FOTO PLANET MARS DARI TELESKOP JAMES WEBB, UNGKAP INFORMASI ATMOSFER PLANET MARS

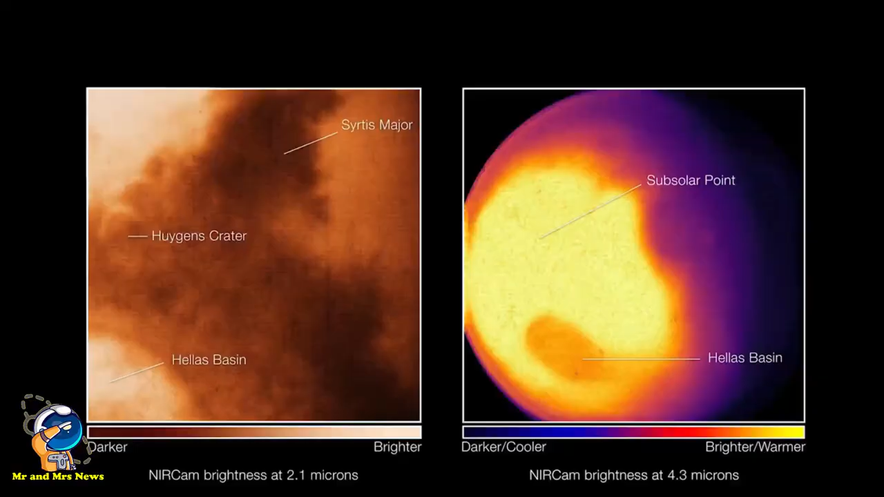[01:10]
Teleskop melihat kaya infrared yang berasal dari planet merah dengan sensitivitas tinggi.